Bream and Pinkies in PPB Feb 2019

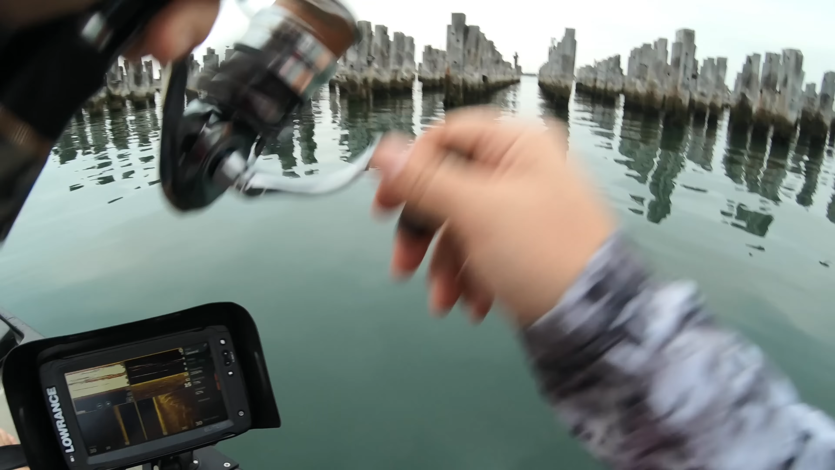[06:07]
there we go busted off i saw him in there in the poles big white dot cast straight in and there's the result unfortunately
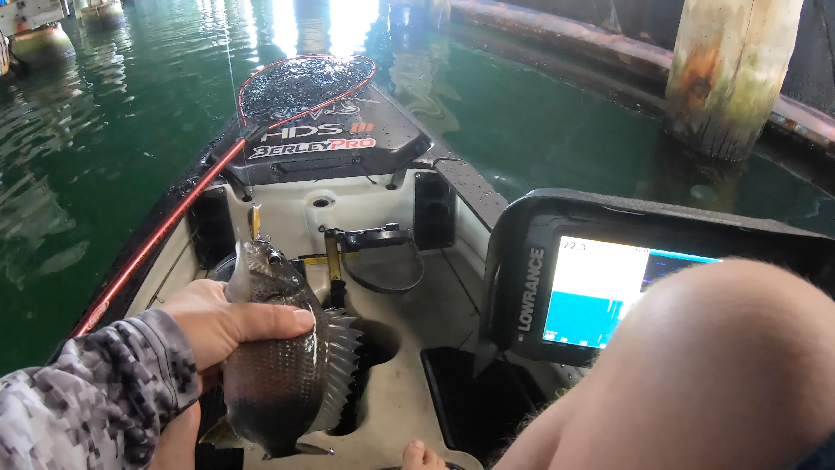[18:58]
but it's a start just for something different I can see fish under this barge as well that's okay
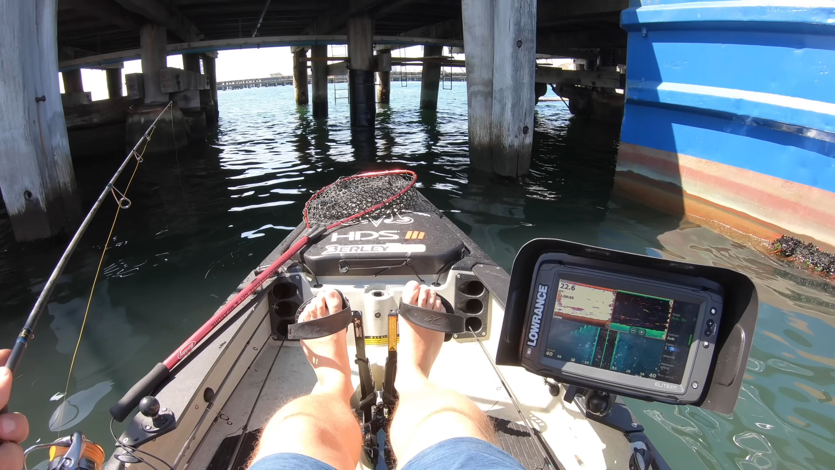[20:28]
so I think that's probably why the actions slow down not seeing as many fish as I was earlier on the rising tide